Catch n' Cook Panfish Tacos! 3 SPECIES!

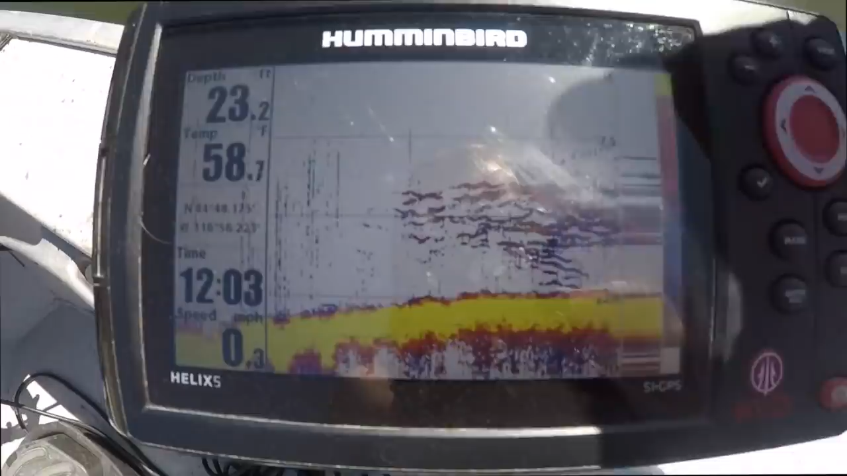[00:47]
On screen: depth 23.2 ft, water 58.7°F, speed 0.3 mph
All right, guys, so check that out. That is the kind of color we're looking for right there.
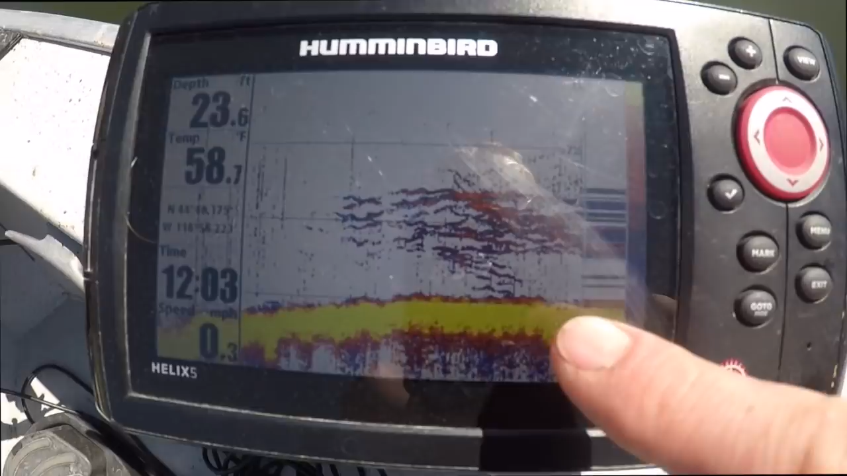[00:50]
On screen: depth 23.6 ft, speed 0.3 mph
That is a big old crappie ball between about 15 to 20 feet deep. We're in about 23 feet of water.
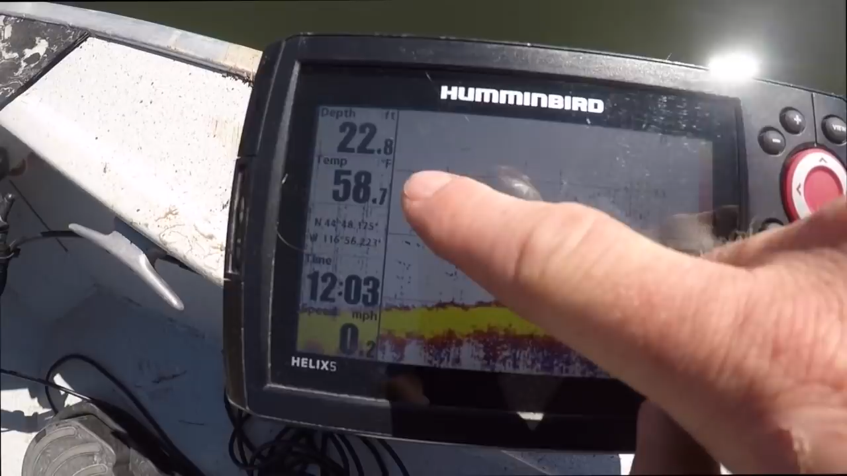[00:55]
On screen: depth 22.8 ft, water 58.7°F
Let's get our jigs down, see if we can't start pulling them up.